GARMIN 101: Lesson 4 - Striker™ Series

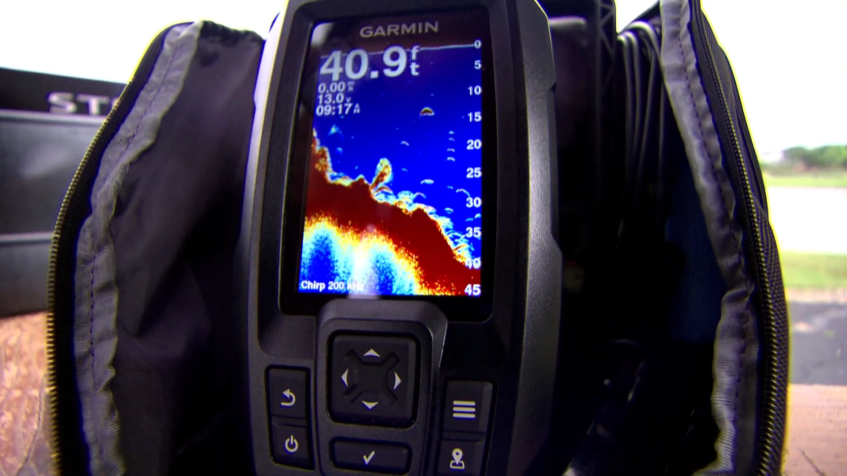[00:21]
On screen: depth 40.9 ft
Garmin offers the
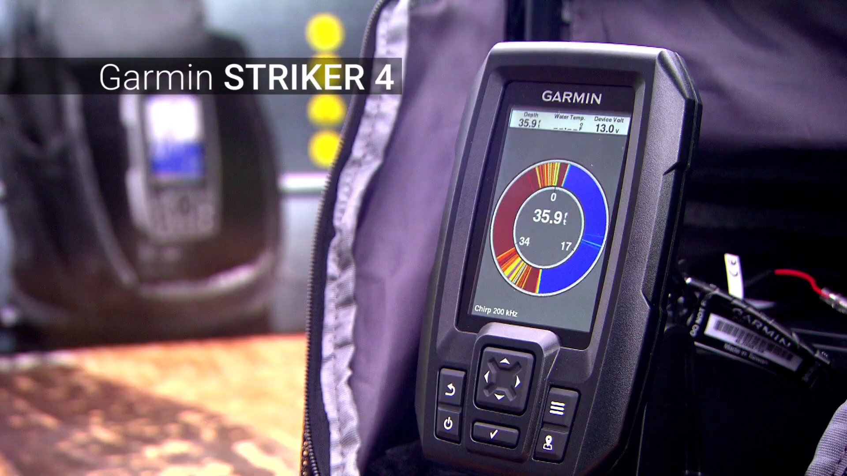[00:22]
striker 4 portable kit that comes with a built-in flasher the
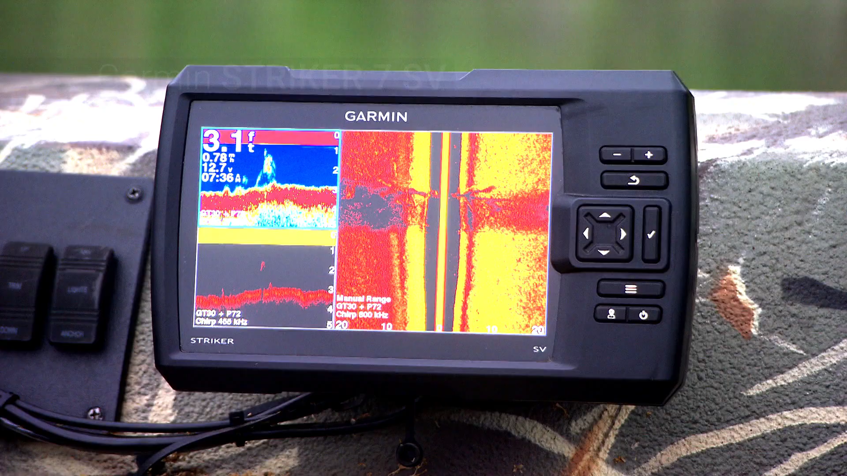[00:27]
On screen: depth 3.1 ft
Garmin striker 7 SV is a 7-inch fish finder with a built-in
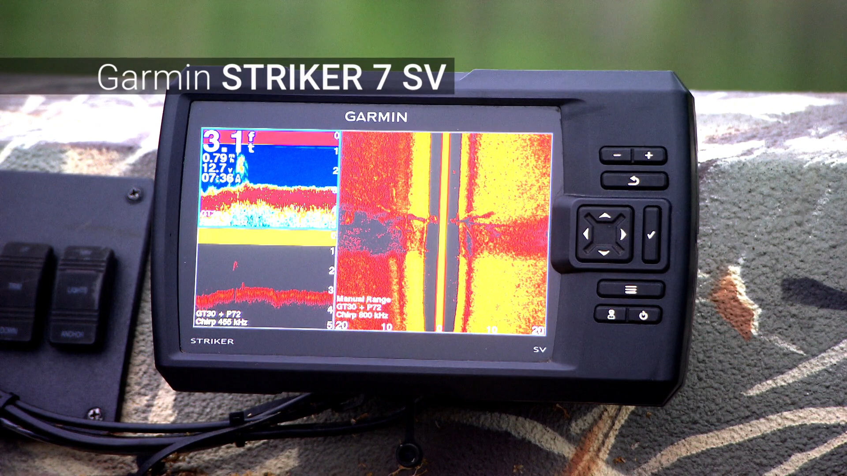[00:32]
GPS chirp side view chirp clear view and chirp sonar
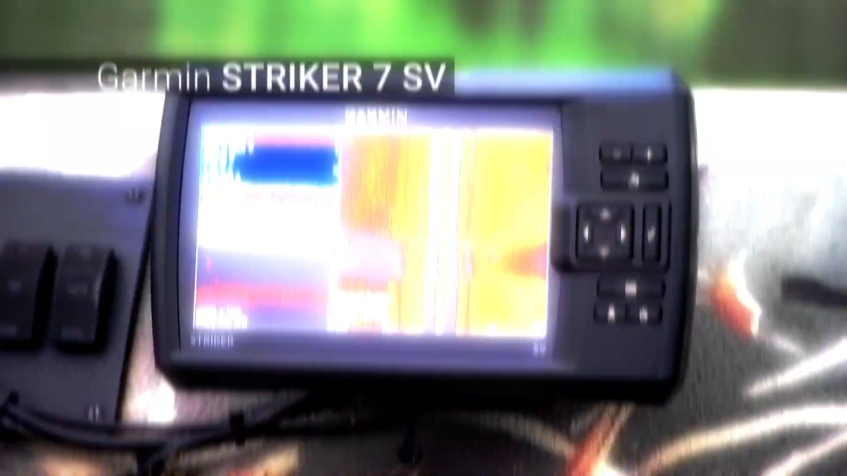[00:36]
the chirp traditional
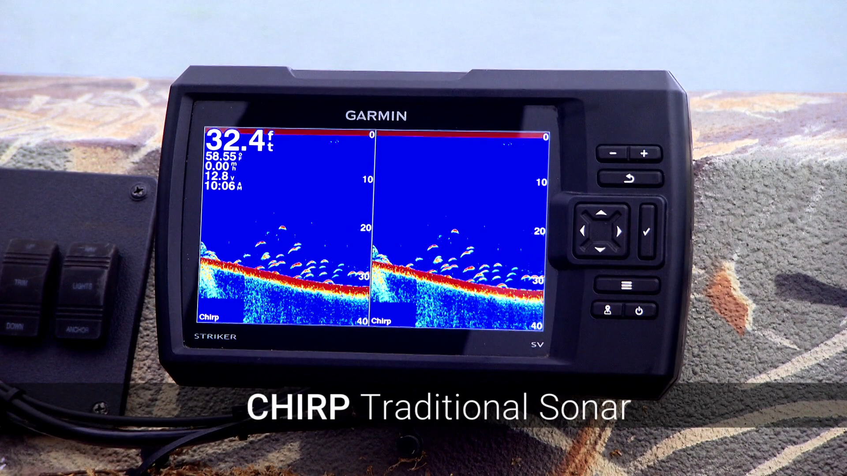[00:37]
On screen: depth 32.4 ft, speed 0.00 mph
sonar provides clear crisp fish arches with greater target separation and the chirp clear
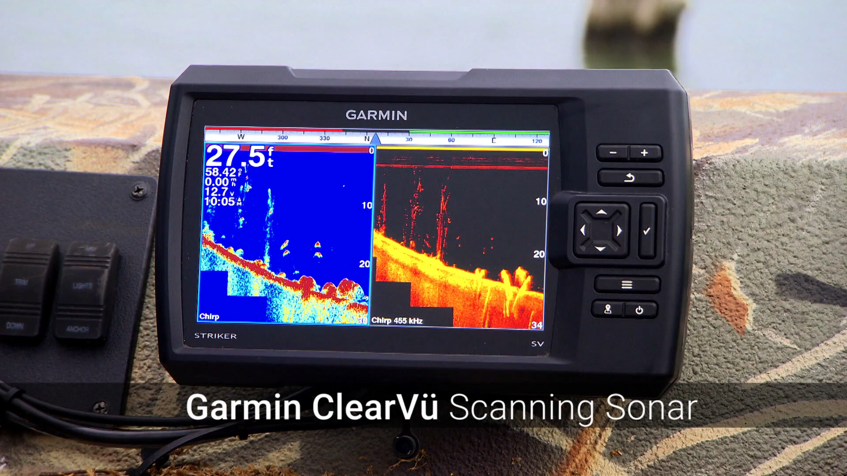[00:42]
On screen: depth 27.5 ft, water 58.42°F
view scanning sonar helps you find objects structuring fish directly below the boat the